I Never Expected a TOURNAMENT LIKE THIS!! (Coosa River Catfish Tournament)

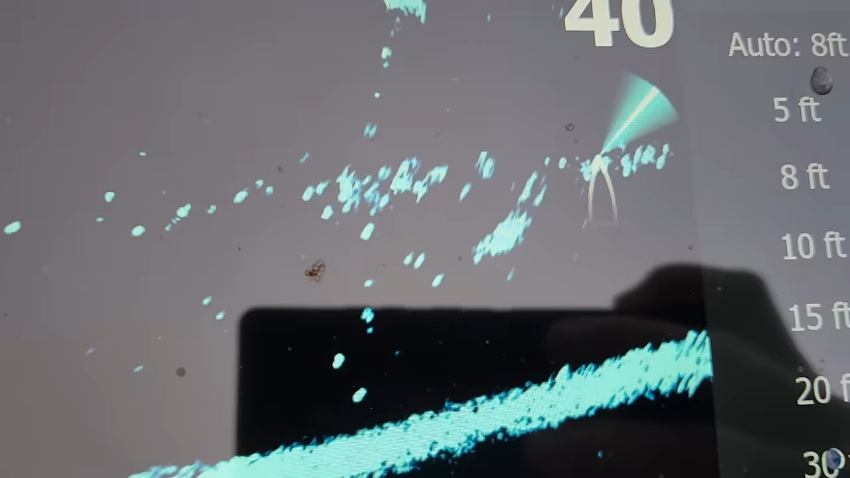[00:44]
We see them. That one's up way high.
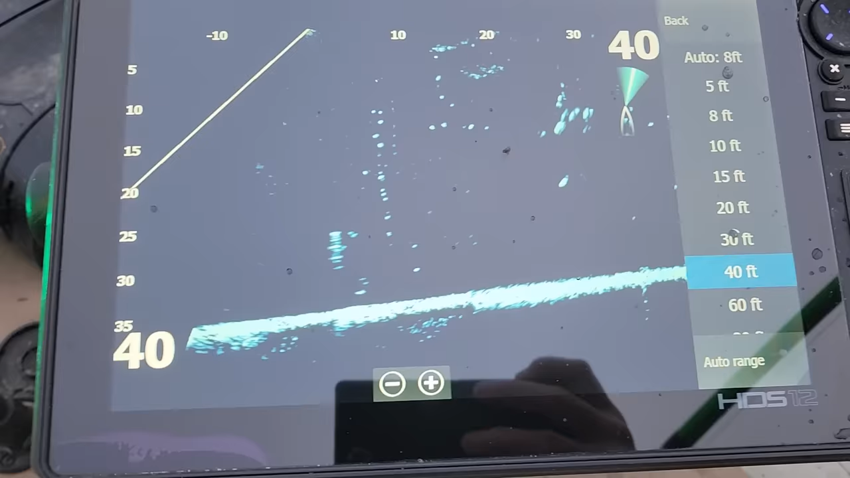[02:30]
Yeah, they're just meandering right around in this pocket. One got a free meal. Hopefully he's still hungry. Yep. Two of them right there. Yep. I do vote we give this 20 or so minutes. And if one doesn't eat these dead shad, let's try to get some fresh fresh.
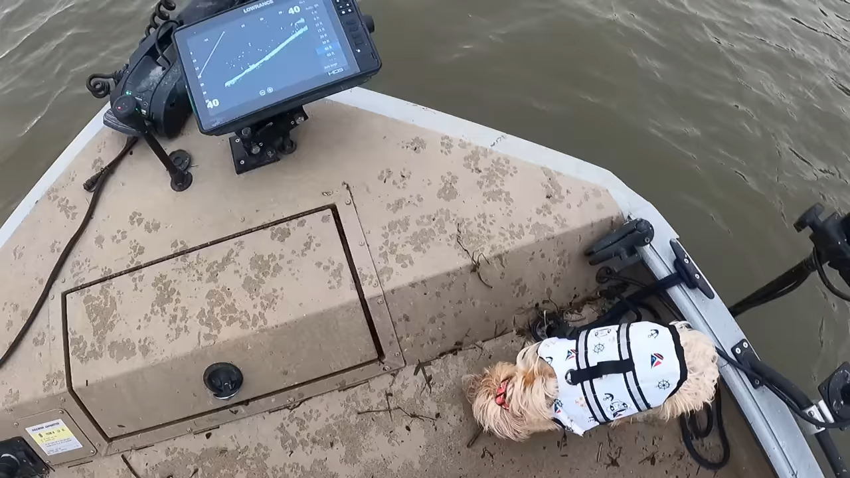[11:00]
we got one looking at my bait right there my bait's there and that little bump on the bottom's a flathead just looking
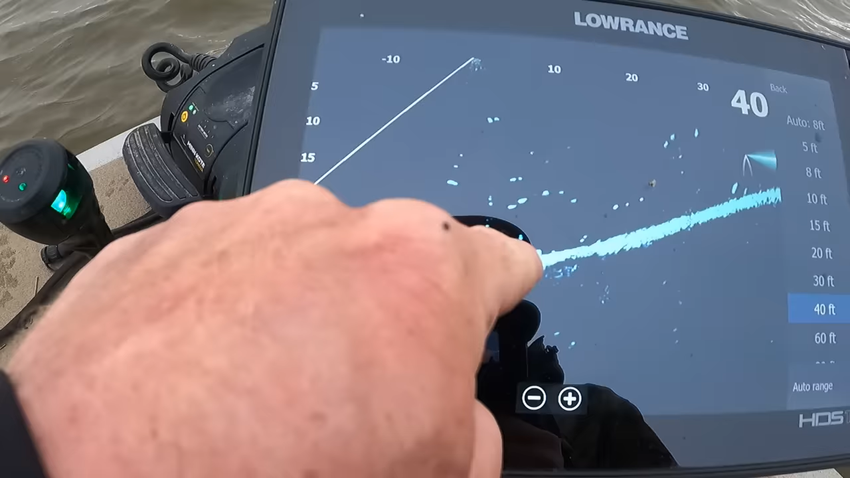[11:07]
at it
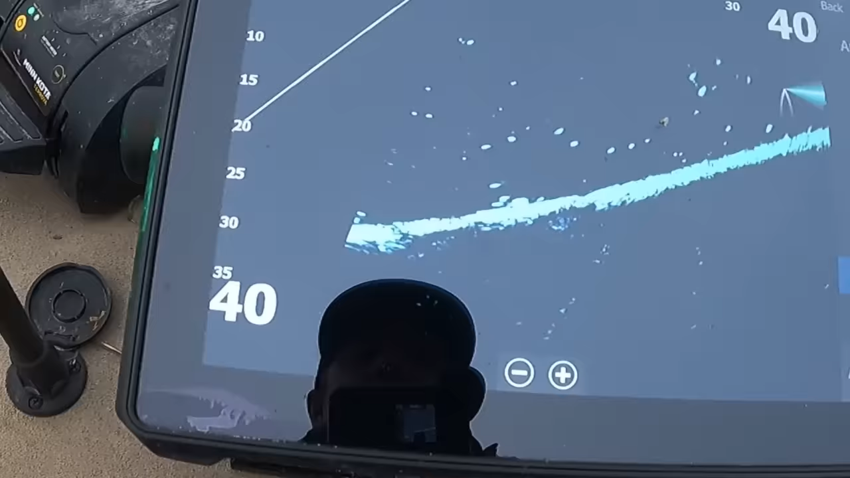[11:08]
and he's probably facing this direction because he did creep up along
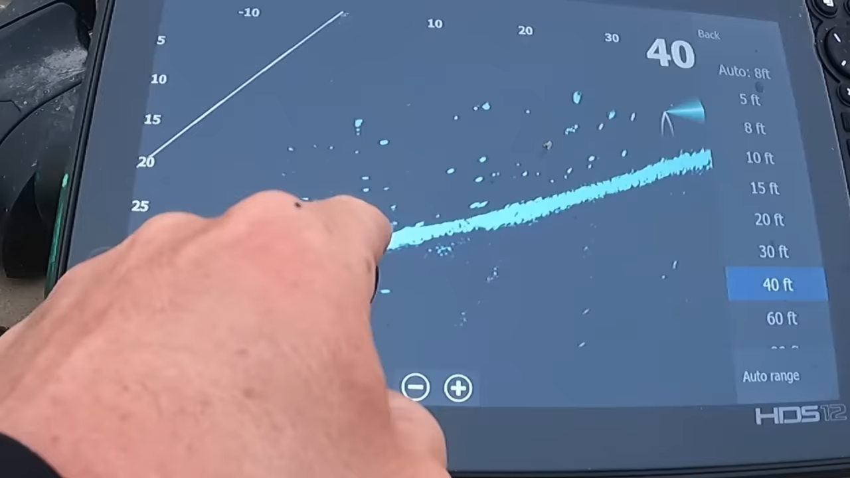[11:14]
the side and he was long he was two three feet long yeah
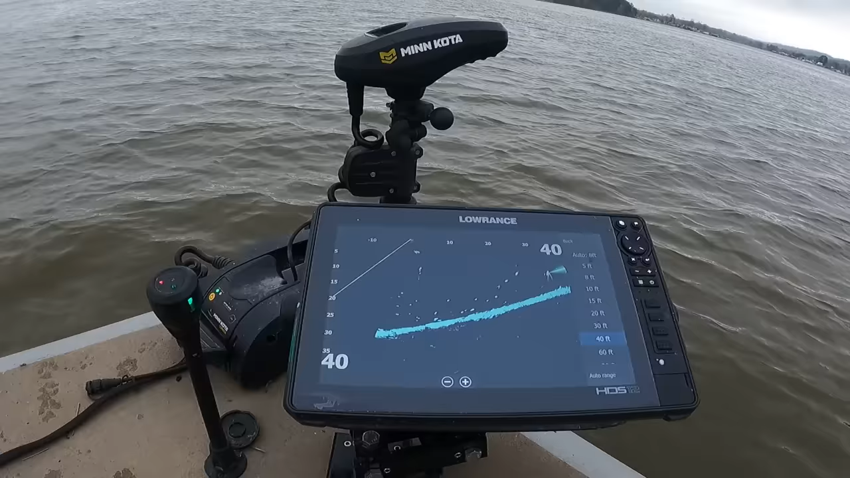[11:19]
it's kind of neat to make sure your bait's in front of a fish it doesn't guarantee they'll eat it but it does uh definitely increases your odds to have your baits routinely in front of fish
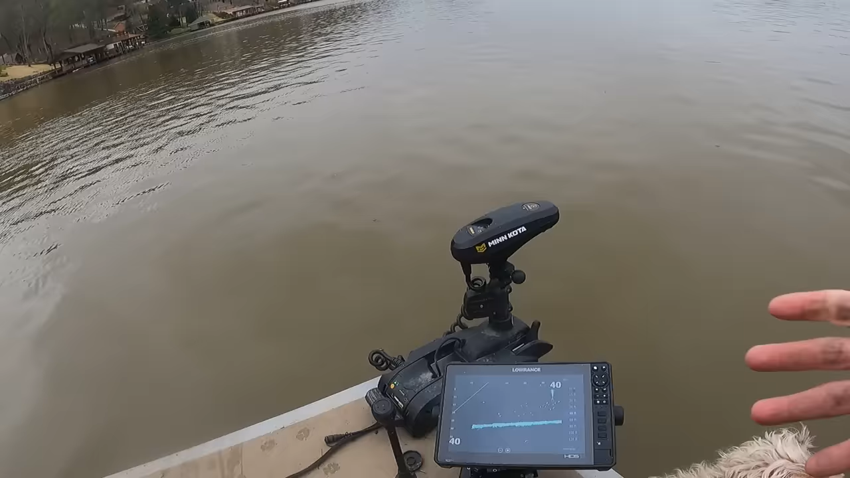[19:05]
because they're all super concentrated and maybe there's just stupid amounts of flatheads in here so you can catch them in stupid ways like this one that's coming to look at my shad
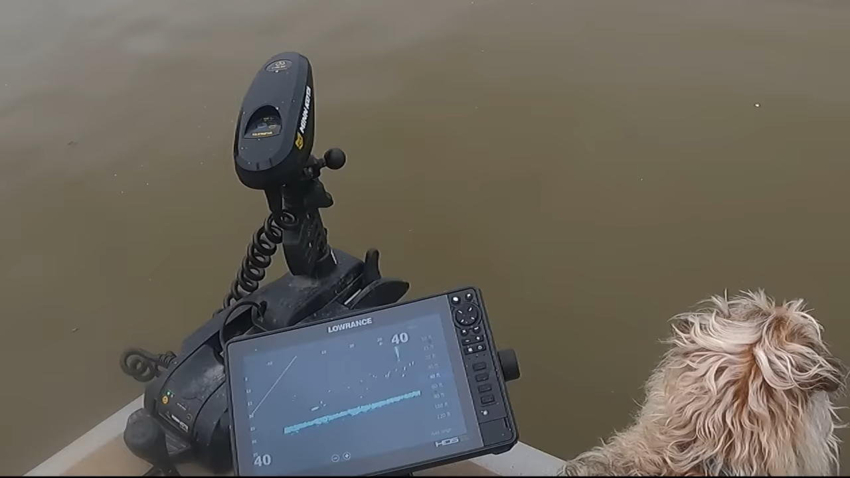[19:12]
he's all right i'd like to see him in person though
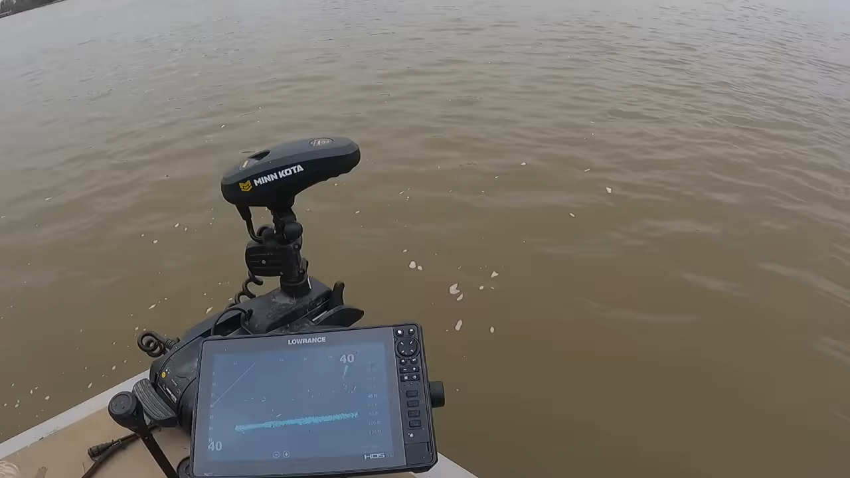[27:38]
he's right by the bait right there
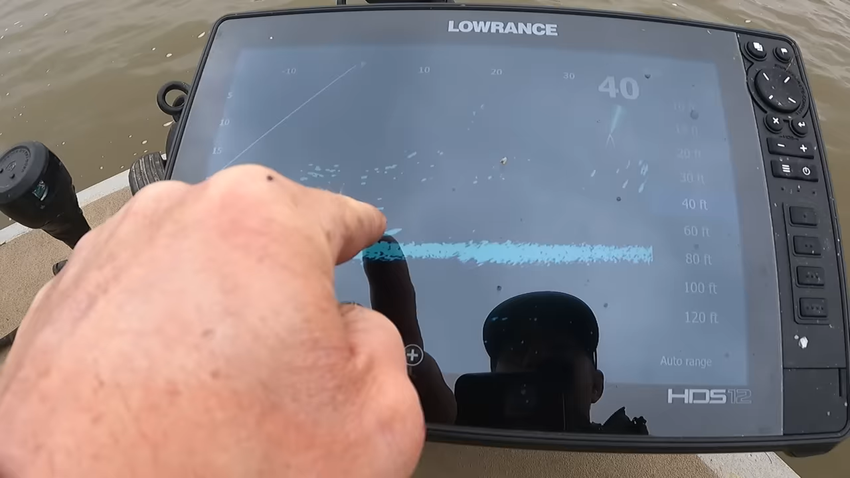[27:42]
that's my bait that's a flathead he went under it is he gonna come up and eat it though sometimes we've i've been noticing they'll go under it and come straight vertical on it and sometimes they'll go under it and just swim away okay i think that might be the case here that'd be all right